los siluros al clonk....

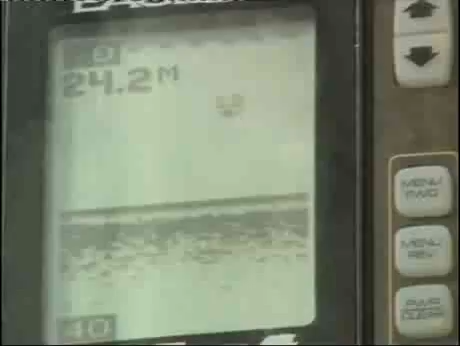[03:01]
On screen: depth 24.2 m
Poco hemos tenido que esperar para mover al primer animal La sonda nos advierte que un gran pez Está ascendiendo de forma rápida Nuestra mirada se fija en los puntales de las cañas Que no paran de moverse Debido a que nuestros cebos advierten el peligro